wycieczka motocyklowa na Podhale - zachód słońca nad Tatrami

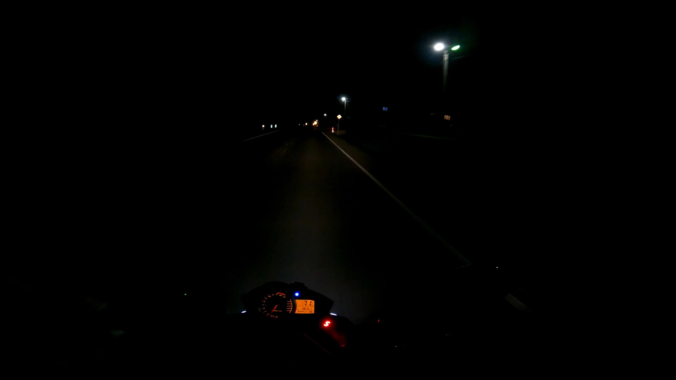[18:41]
Górna, tak? Zubrzyca Górna. Że w takich warunkach wracamy do domciu. Ciemno jak nie powiem gdzie. Przed nami się błyska, więc też nie wiadomo co nas jeszcze czeka.